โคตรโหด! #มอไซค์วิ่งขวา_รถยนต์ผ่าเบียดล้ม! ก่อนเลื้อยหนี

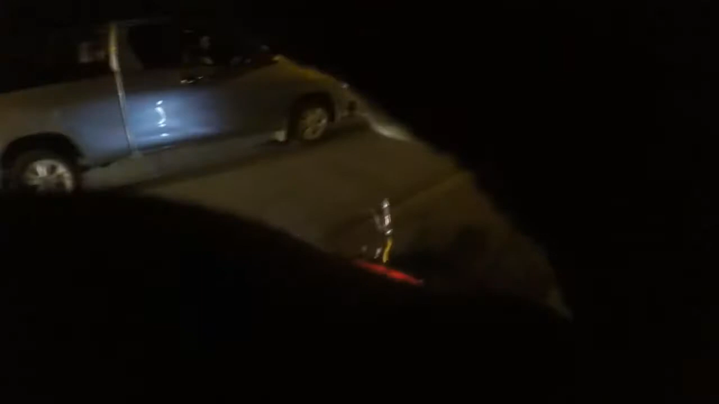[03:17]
งโดนรถเบียดครับ รถเก๋งเมื่อกี้ก ็มันเบียดอ่ะ รถเก๋งมัน เหรอใช ่โอ้ยไม่เห็นเลยเมื่อกี้ เจ็บบ ่เป็นยังวะ